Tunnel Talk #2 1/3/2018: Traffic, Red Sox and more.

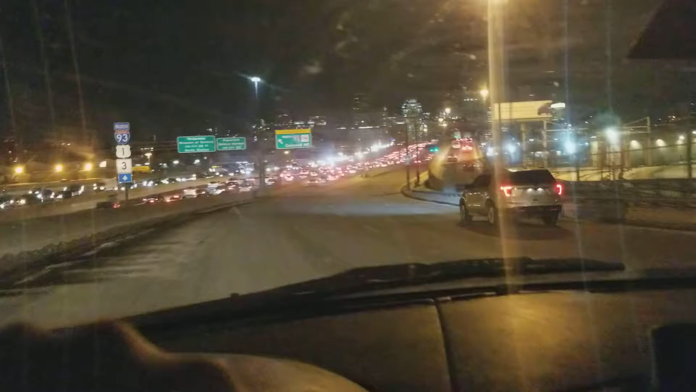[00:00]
I decided just a few seconds ago to do another tunnel talk here because even though traffic leaving Dorchester going a couple of streets over was like nothing coming up on here until the connector on to 93 north just before said tunnel I see a ton of congestion I kind of actually both directions you can see yeah
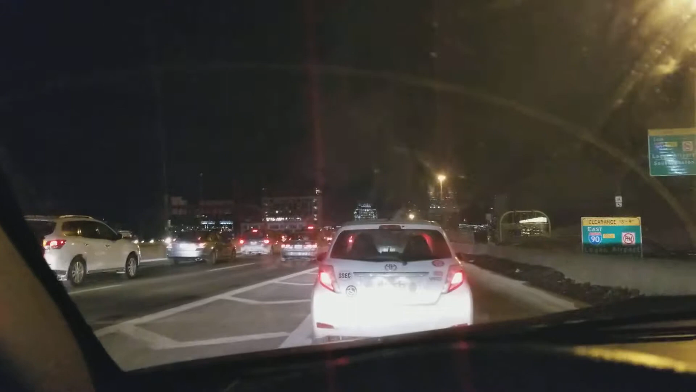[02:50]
just talk the way they do it they spin it which works they get they get high ratings they win in the ratings battle and it's still it's still a good show even though yeah there's certain times especially when there's like like if the Sox made a big trade or they're on the verge of signing a big free agent or something that yeah you want they want the discussion on
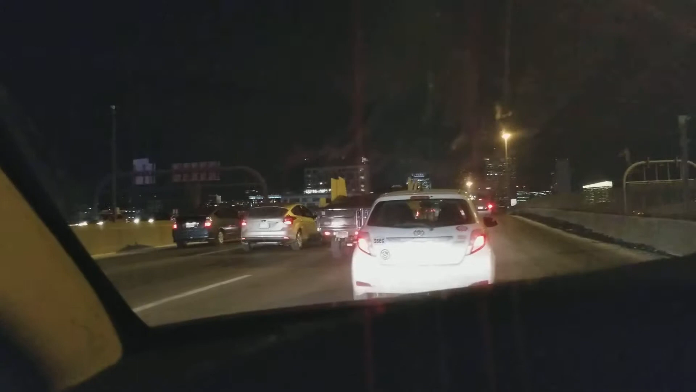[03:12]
it and instead they'll be talking something completely different it can be a little frustrating but some of the dialogue back and forth it's pretty cool though yeah we're literally creeping here
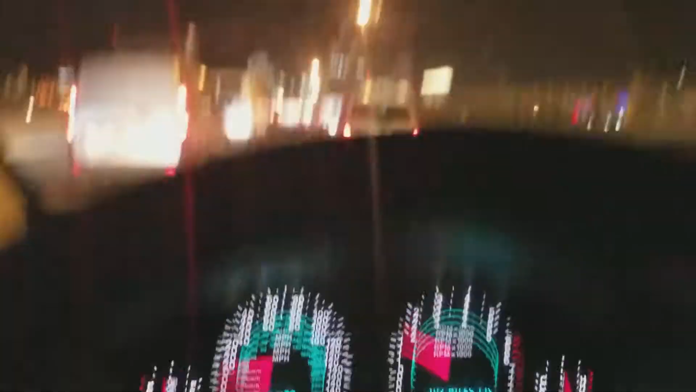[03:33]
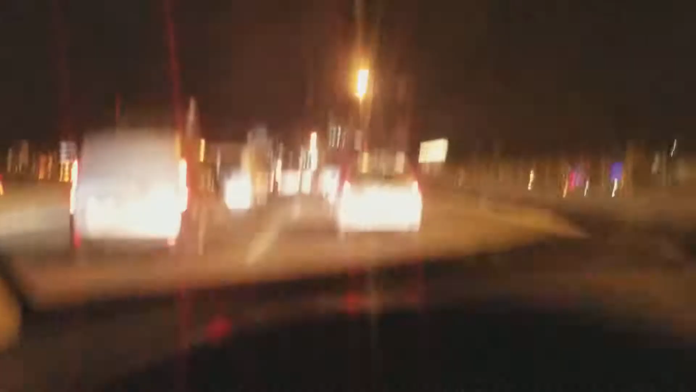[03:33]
so some of the traffic on the other side which is still